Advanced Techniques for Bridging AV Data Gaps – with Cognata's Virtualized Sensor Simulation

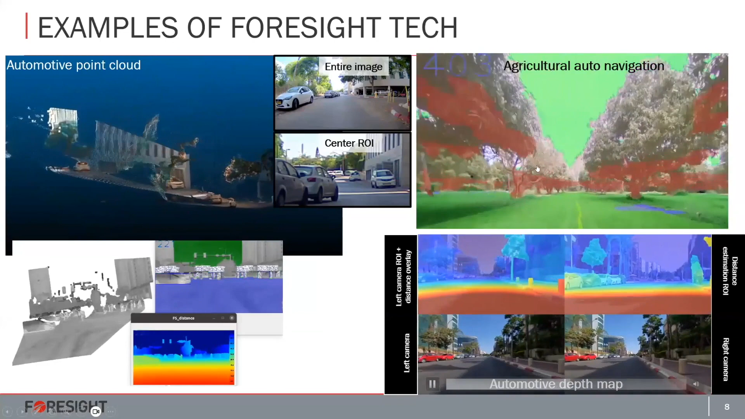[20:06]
map from on on on the on the fly from our system and here is a use case for agricultural purposes we mount
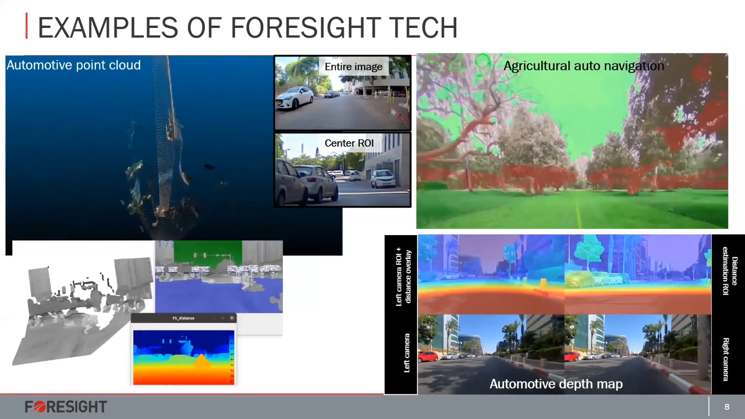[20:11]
our system on the tractor and we can identify uh any objects or any object or any obstacle using the point cloud and plan a path for driving
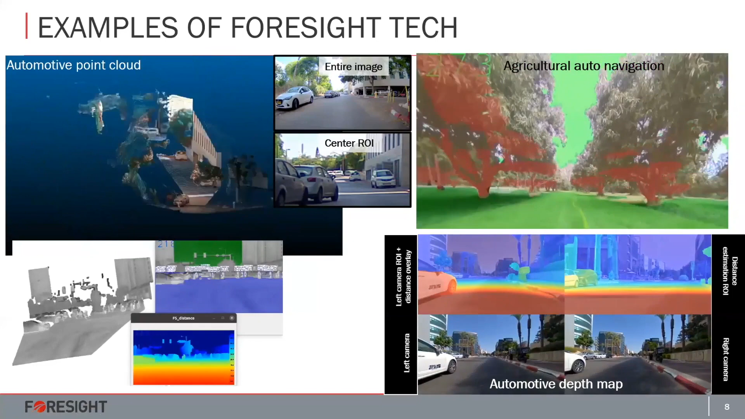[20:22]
the agricultural vehicle so again it's just the tip of the iceberg of our technology if you are interested you can go to our website afterwards or contact us okay so the use case i want to talk to you about today is about detection